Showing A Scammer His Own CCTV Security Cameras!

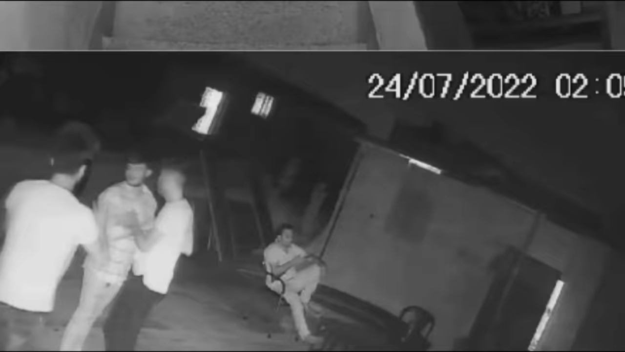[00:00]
This is the CSTV security system for a scam call center located in Kolkata and
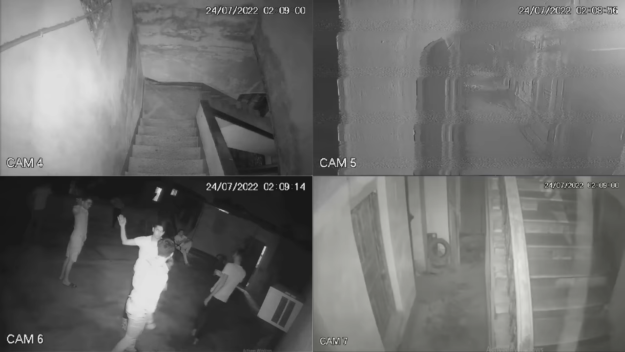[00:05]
today I will be showing these cameras to the exact banking scammers that work from this building.
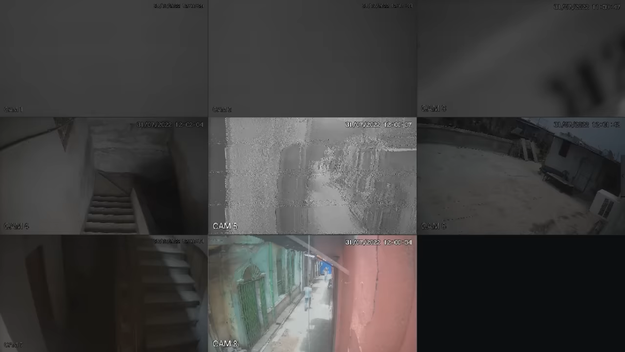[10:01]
somewhere in a dark back alley and cameras six and seven revealed to us that this call center is probably not situated in a very fancy office space
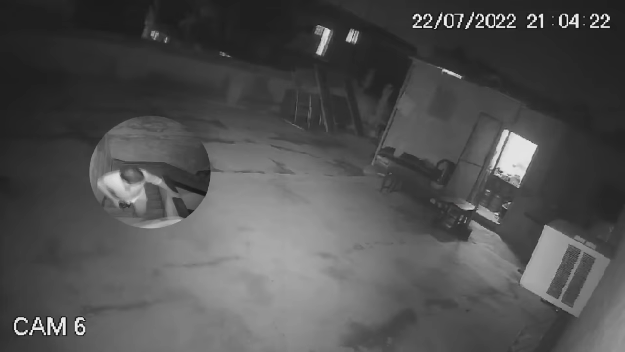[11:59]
the rooftop entrance on camera four and go into their call center located on the southeast side of the rooftop just to make sure that this was indeed our scam call center i turned on one of the scammers their microphones and waited for somebody to enter the room after
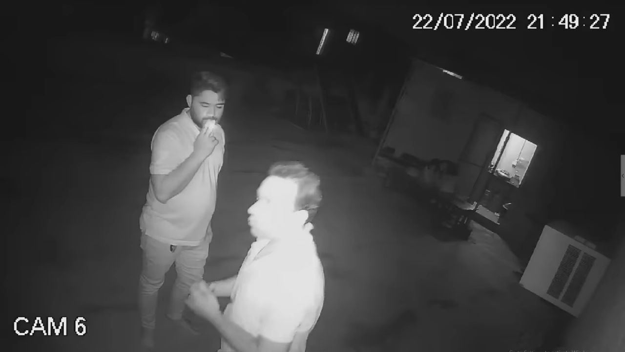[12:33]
them smoking cigarettes scrolling on their phones drinking
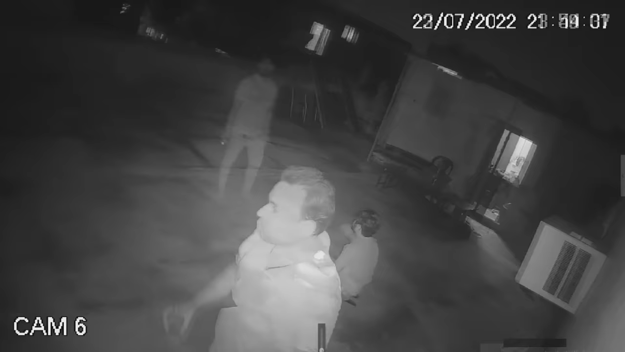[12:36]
i guess play fighting with their scam colleagues and filming tiktok videos
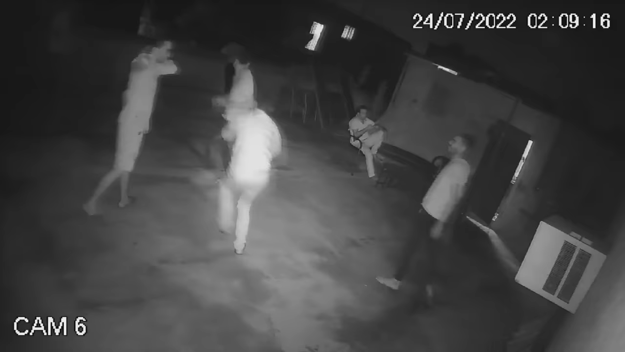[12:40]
during them coming in for their shift going out for their break and leaving their shift i managed to
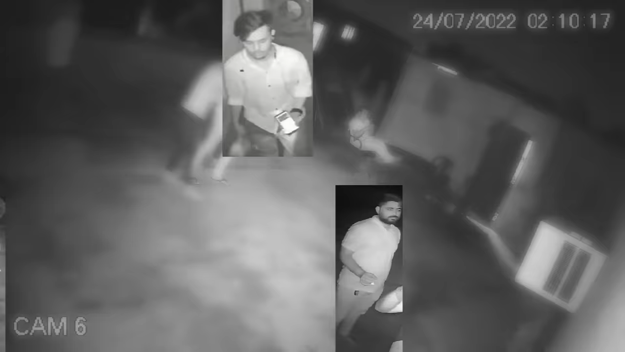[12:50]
capture most of the faces of the scammers that work in this call center since they work during the night the pictures and videos of them are all in black and white
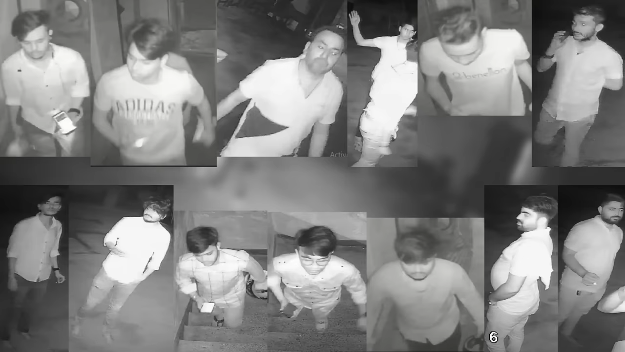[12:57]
due to the camera's night vision being turned on but with some ai magic i managed to give a little bit more life to these scammers
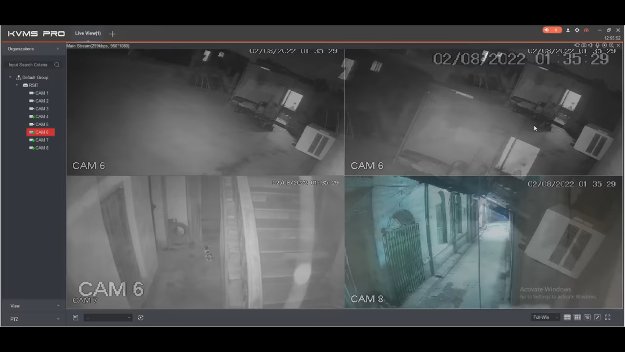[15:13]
right here the rooftop this call center on the right in this door you recognize this place sir you can
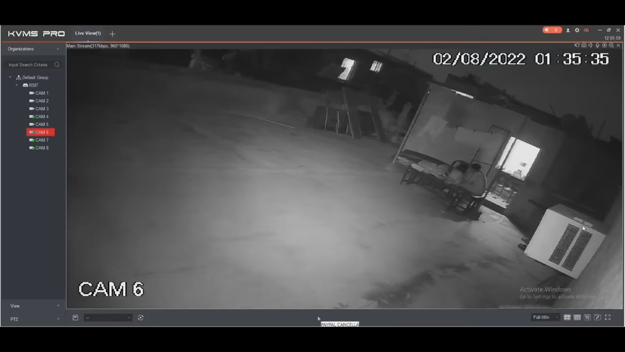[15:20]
talk unmute your microphone you recognize this place of course he hangs up let me listen to his mic quick oh he's shutting down no no he shut down instantly man yeah yeah man what happened to your cameras i wanted to show you guys your own faces why did you hang up and shut down your computer can i talk to you why why are you guys hanging out